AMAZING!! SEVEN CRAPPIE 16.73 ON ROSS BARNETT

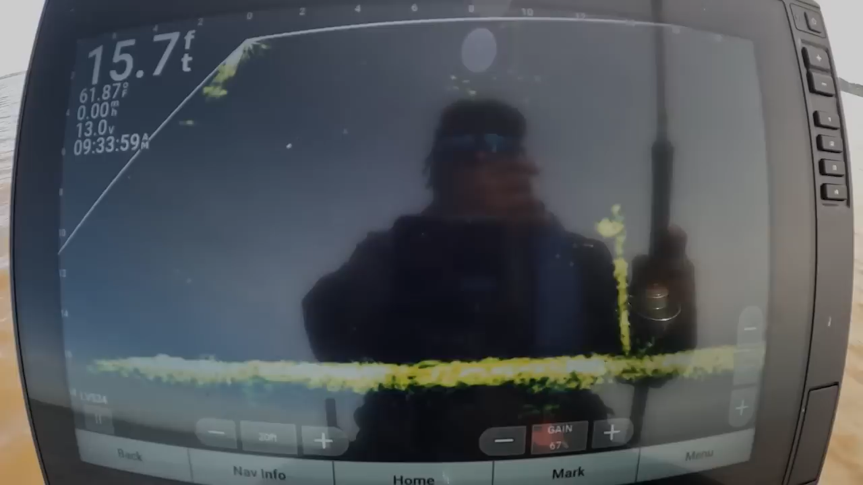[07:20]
On screen: depth 15.7 ft
All right, guys, we got one 12 foot out, 12 foot down, 12-12.
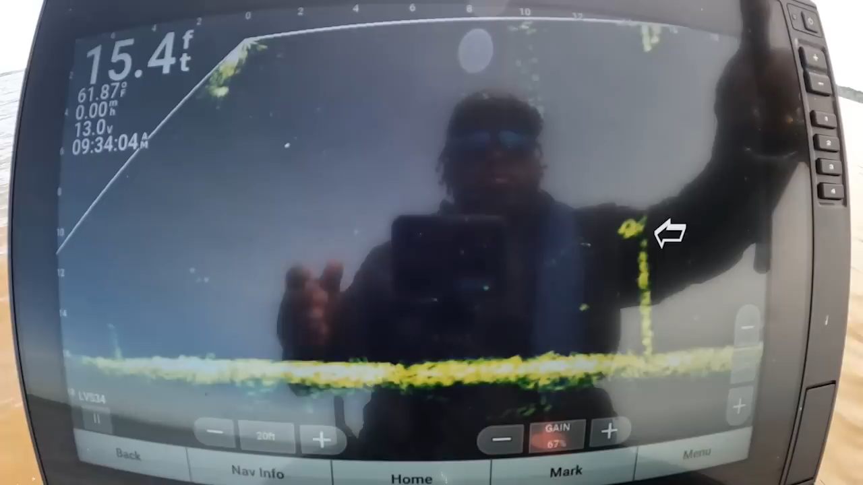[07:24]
On screen: depth 15.4 ft, water 61.87°F
Let's see what happens.
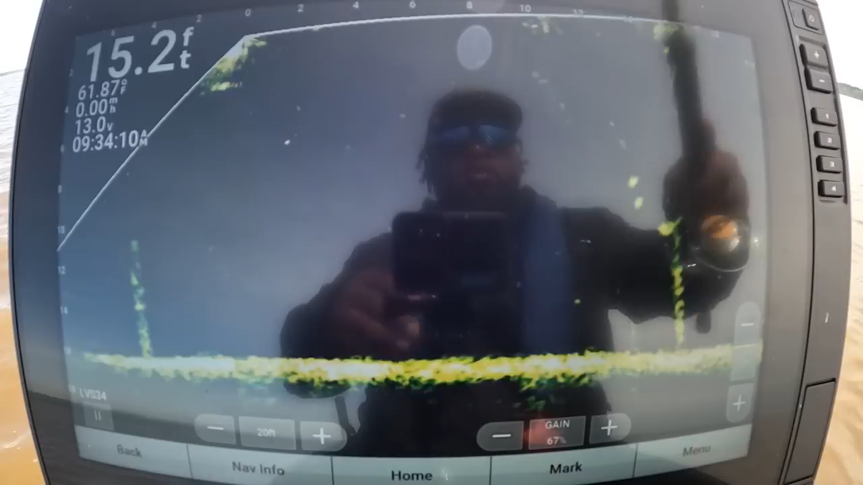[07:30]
On screen: depth 15.2 ft, water 61.87°F
Got a little closer to it.
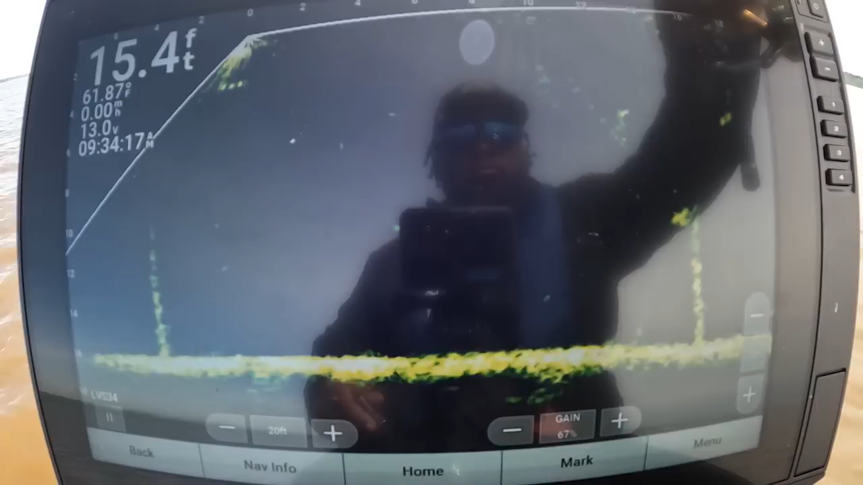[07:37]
On screen: depth 15.4 ft, water 61.87°F
He see it, here he come.
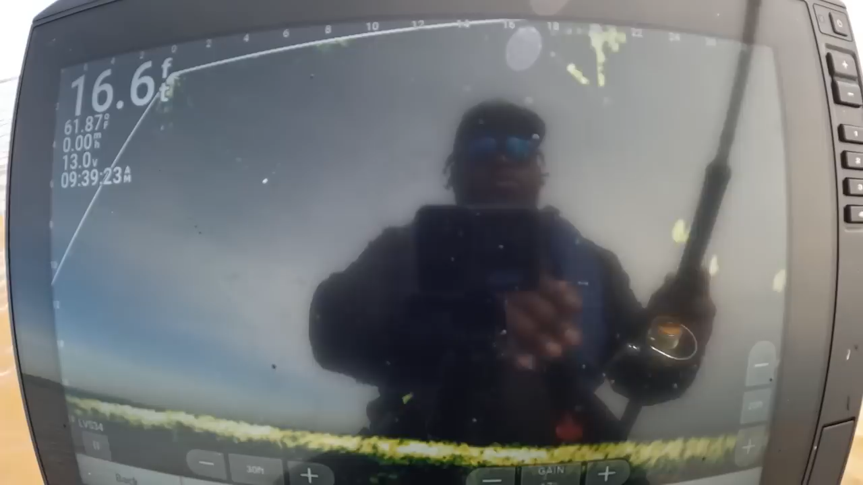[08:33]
On screen: depth 16.6 ft
I'm sure. It's a good fish. Is he moving? Is he sitting still? I think he's moving.
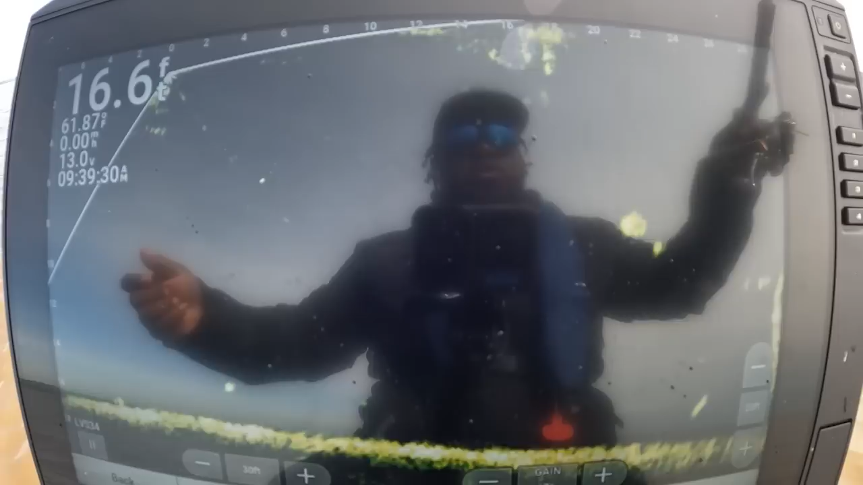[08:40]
There's some behind it and everything. Come on, baby, get it. He see it.
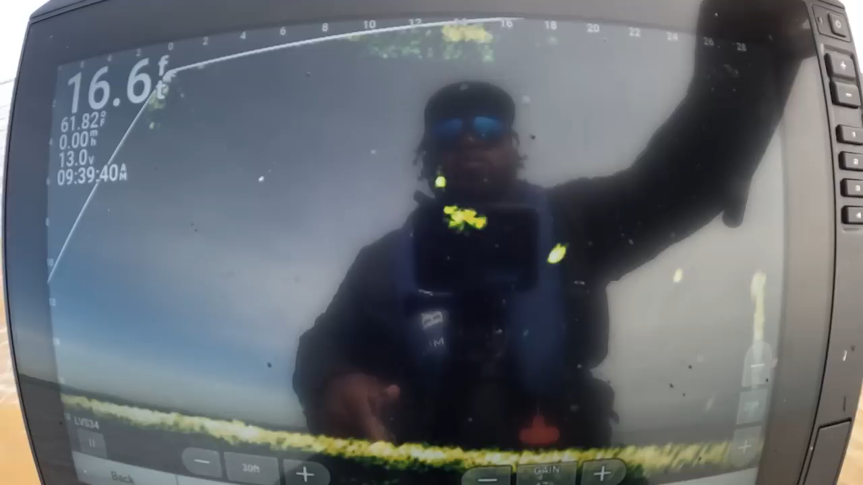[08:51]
On screen: depth 16.6 ft
Turned away, get it. Got it.
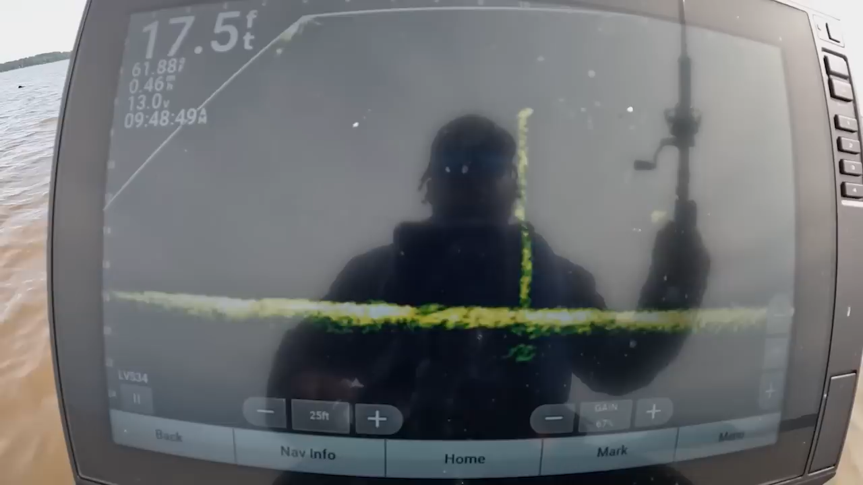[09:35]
On screen: depth 17.5 ft
That's a good crappie. That's a good one. Solo dolo.
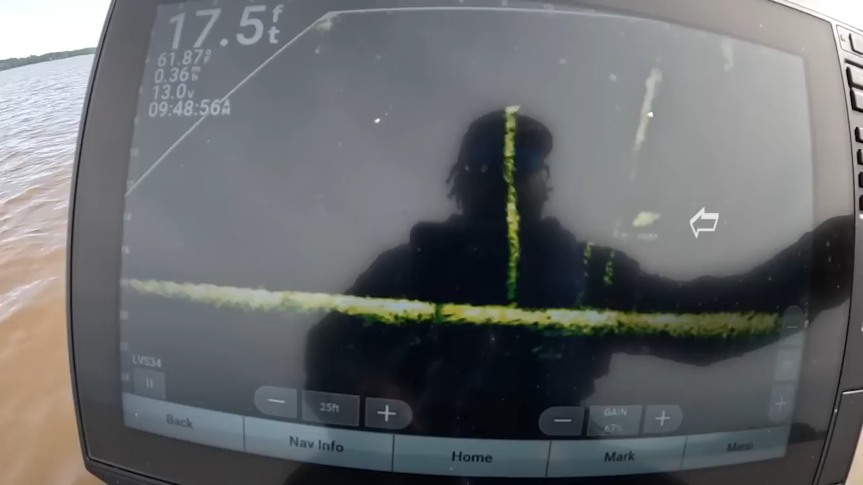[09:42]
On screen: depth 17.5 ft, speed 0.36 mph
Let's see what happened right here. That's a good one right there. Come on, saw.
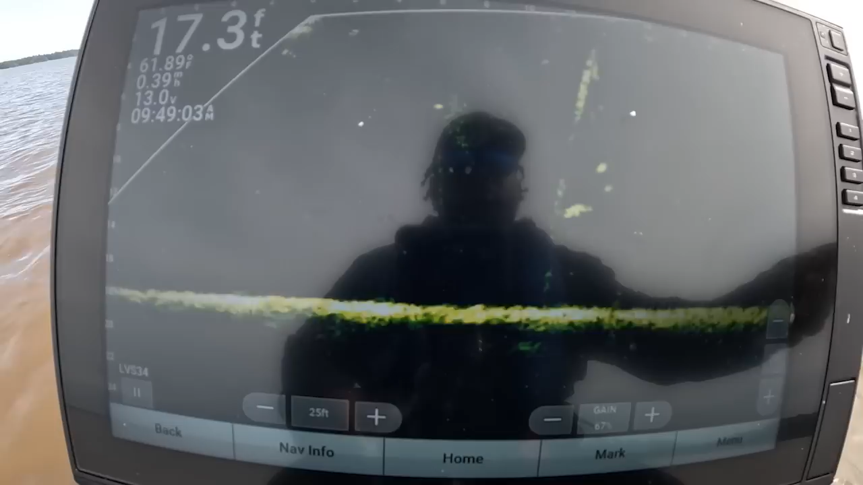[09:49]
On screen: depth 17.3 ft
He see it. He coming. Get it. Get it!
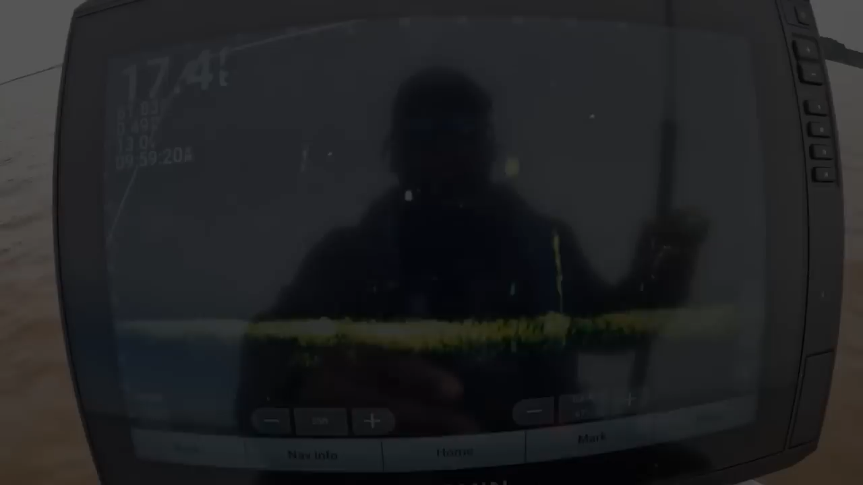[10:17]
All right, guys, got one high in the column. It's about 8 feet deep, 22 feet out right now. Could be a good fish. I can't really tell. It's sitting to the side. He just ran off.
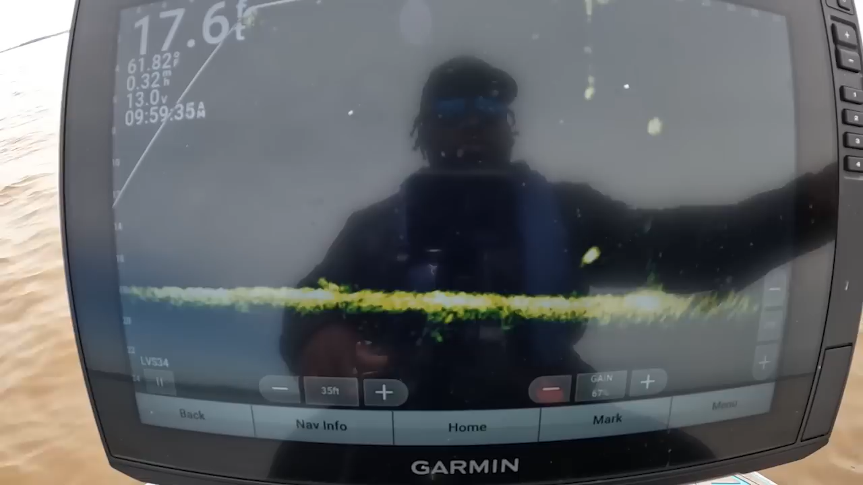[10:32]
Threw it right on top of him. That's why he ran. You got to get it out further. Get it out a little further than that. There we go. Let's see if he get it. Turn around. He turned around. See if he get it. Bam. He got it. Good fish too. Oh yeah. Oh yeah.